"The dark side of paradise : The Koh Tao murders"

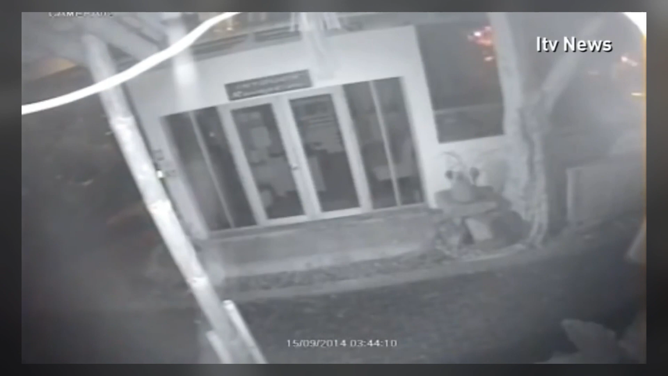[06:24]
Thai police have released CCTV footage of a man they describe as the prime suspect in the murder of two young British tourists on the popular island resort of Koh Tao. This short moment caught on camera appears to show an Asian man running down an empty street at 3.44am. Around an hour later, the man reappeared at a much slower pace.